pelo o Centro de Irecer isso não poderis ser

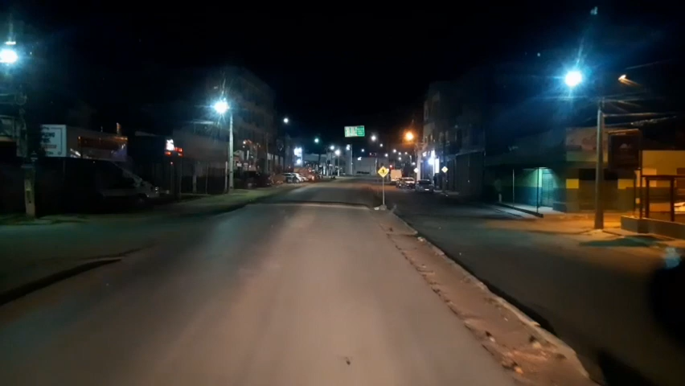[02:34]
Vamos, cadê o secretário de obra daqui de Irecê? Vamos olhar aí, vamos dar uma olhadinha aí, né? Pra ajeitar o centro aqui dessa bonita cidade de Irecê. A terra do feijão aqui. Vamos botar moral aí, né?
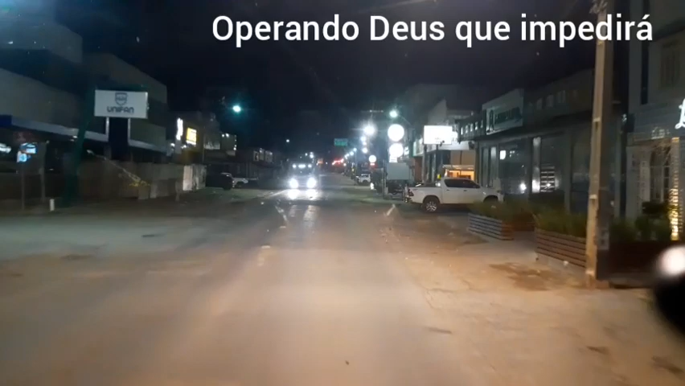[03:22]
agências aí, e uma buraqueira dessa, rapaz.
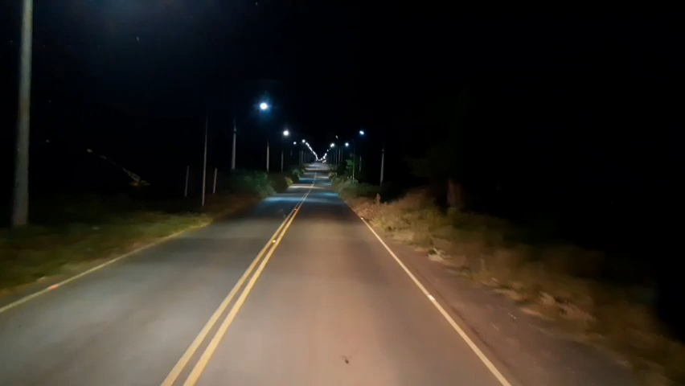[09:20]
É, galera, estamos aqui no começo da cidade de Ibititá. Aqui no grande estado da Bahia, Ibititá. Estão mostrando aqui esses postes aqui, tudo iluminando a pista aí, galera.
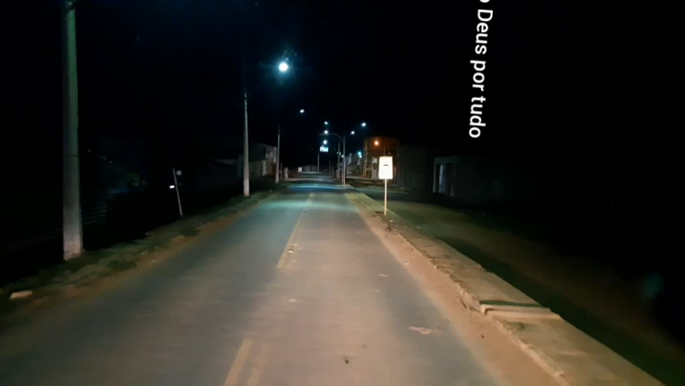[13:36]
Os caminhões de caixa ali. Vamos embora, galera. Vamos embora, senão o bicho pega.
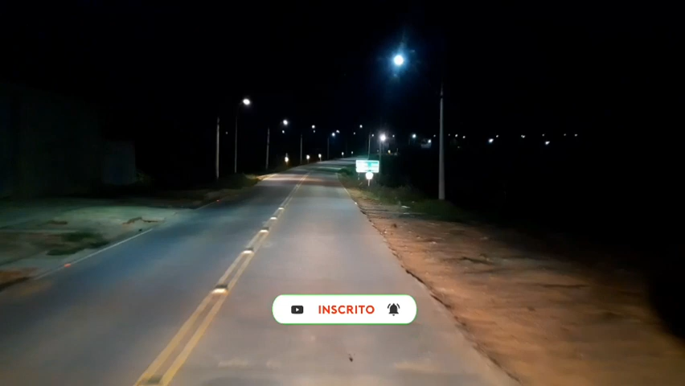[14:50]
Barra do Mendes, 29. Aí, galera. Beleza, então, valeu.